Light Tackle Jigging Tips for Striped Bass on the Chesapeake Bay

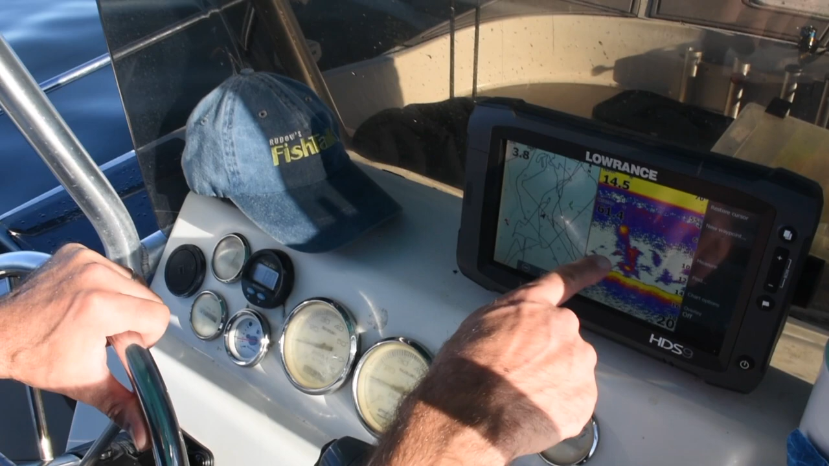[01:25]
Here's what I'm looking for on the meter these arches you see lots of bait balls like that there's another one that's
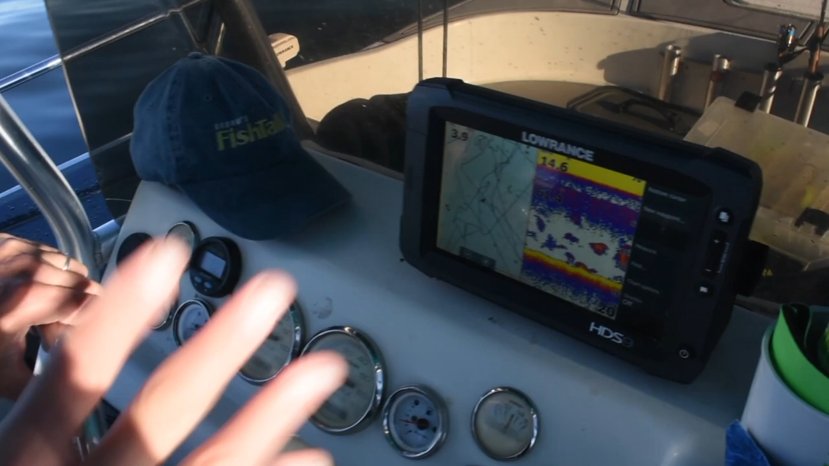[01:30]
good to see I like to see the bait but what I really want to see is those arches when I see that I know I'm looking at big fish and that's what I'm going to shift into neutral cast that jig out let it sink all the way to
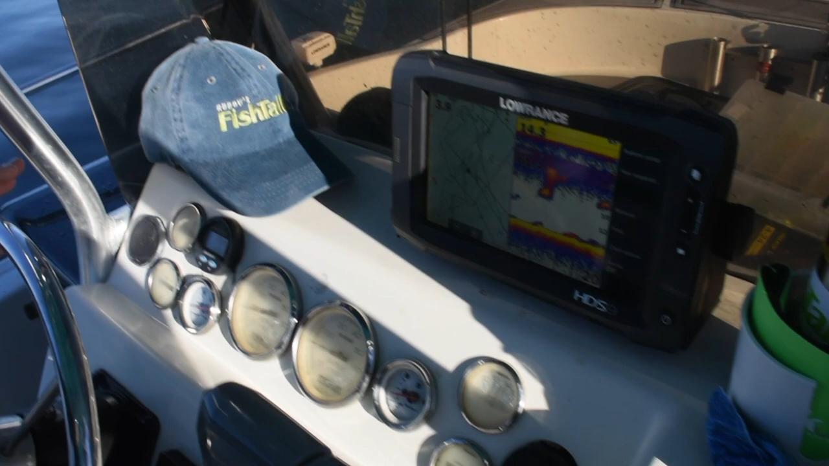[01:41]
the bottom and start snapping everybody's